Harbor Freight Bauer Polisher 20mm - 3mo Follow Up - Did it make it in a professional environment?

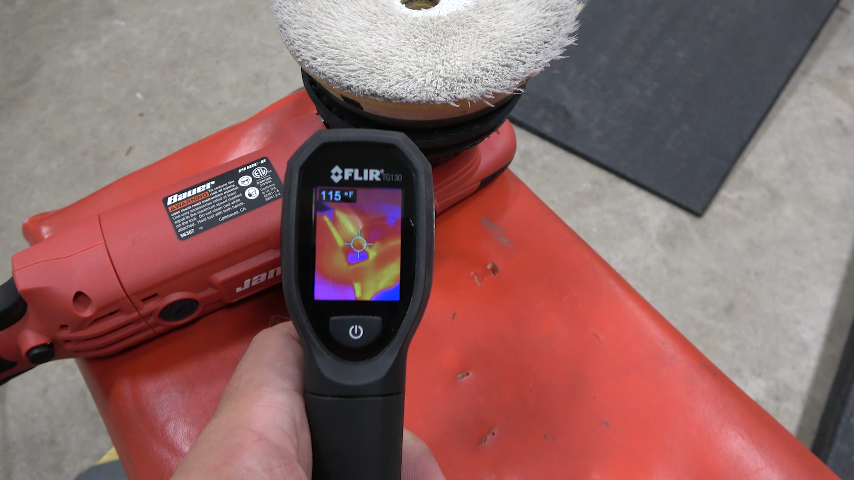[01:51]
On screen: spot 115°F
holding it by the head you usually have your hand underneath right there right that spot right there that's 113 degrees or about 45 degrees
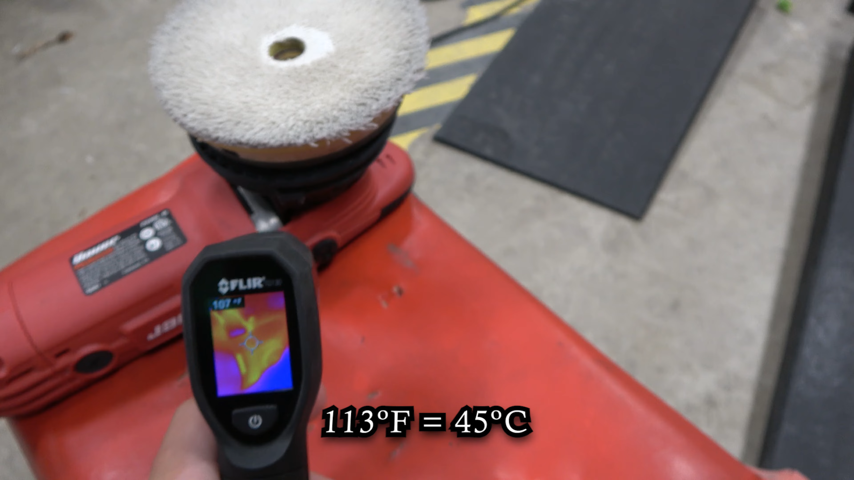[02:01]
celsius so that's the that's the hot area and it's right around where the exhaust is which is no surprise but it's not covered in plastic that is bare metal there so that's
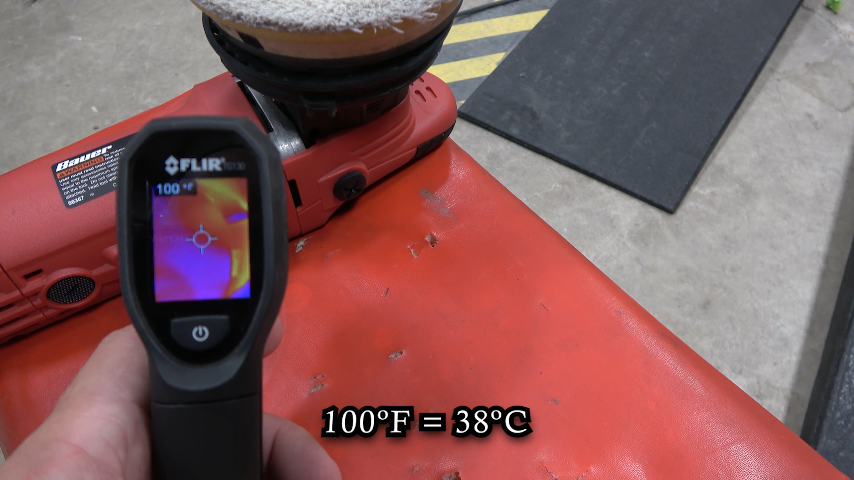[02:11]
On screen: spot 100°F
that's warm enough where it's uncomfortable it probably wouldn't burn you but it would be pretty
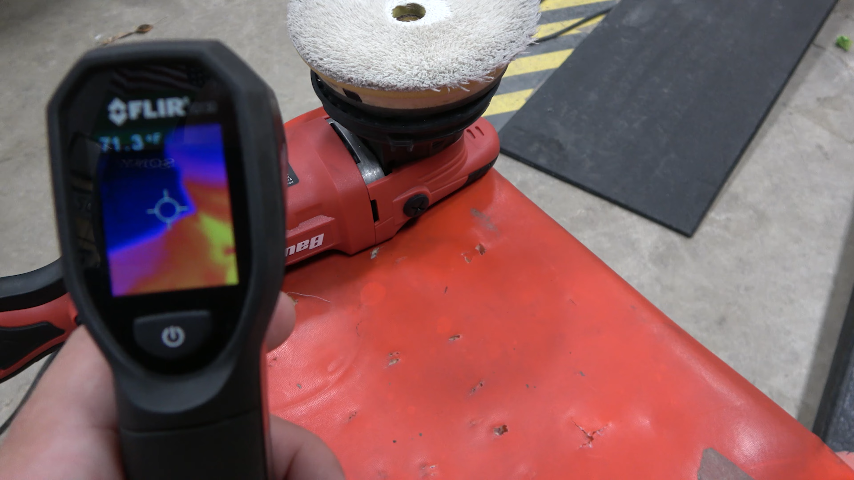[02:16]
uncomfortable so you can see the heat spots there it's all around the head
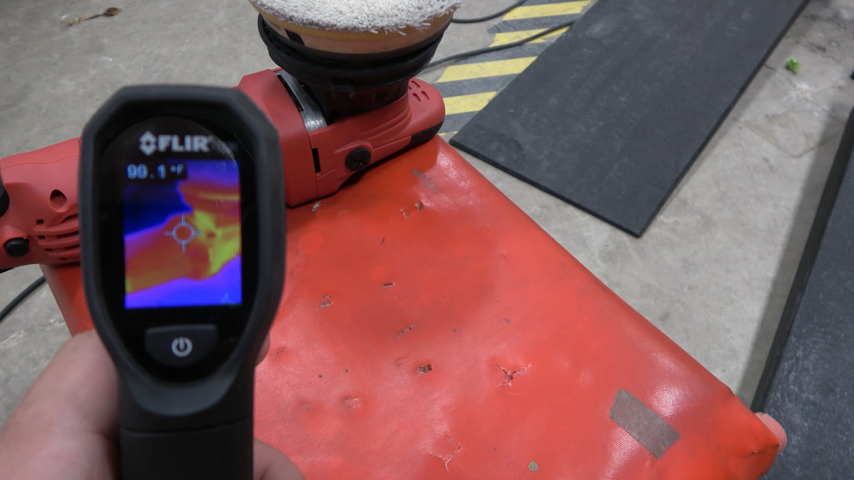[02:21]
On screen: spot 90.1°F
it's where it's warm and then of course back where the brushes are 110 120 124 degrees 51